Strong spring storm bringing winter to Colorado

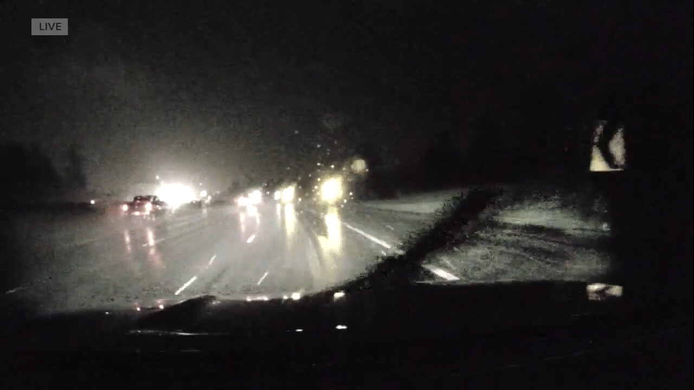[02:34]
But guys, we're instantly on the road cam because you can kind of see it on our windshield there. We're finally getting some fatter, what looks like some kind of snow slush mix out there. It's what we've been anticipating all night long throughout this rainy, rainy afternoon. We've been out here since the early afternoon. It's been gray. The roads have been wet. Not a whole lot of people out and about. Of course, many staying inside. That's what I plan on doing for the rest of my evening once I get home because it is chilly out there too.